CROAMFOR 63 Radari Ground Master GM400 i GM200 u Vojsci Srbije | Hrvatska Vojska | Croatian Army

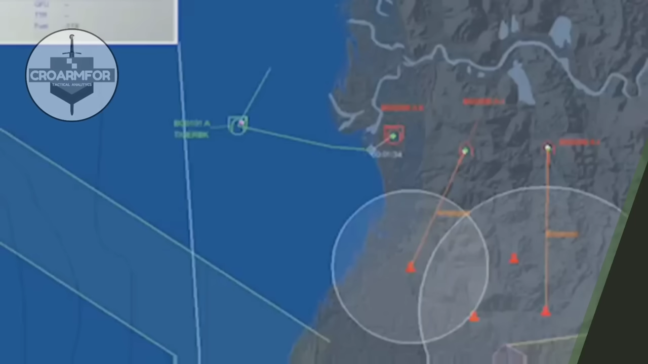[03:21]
među kojima se od zemalja u okruženju nalazi Slovenija i sada Srbija.
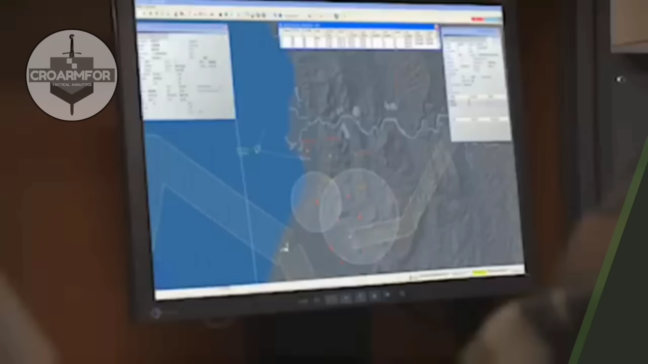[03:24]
Osim Inačice GM-400 postoji Inačica GM-406 koji ima dvostruko jači odašiljač od Inačice GM-403, to mu daje 20% veći domet.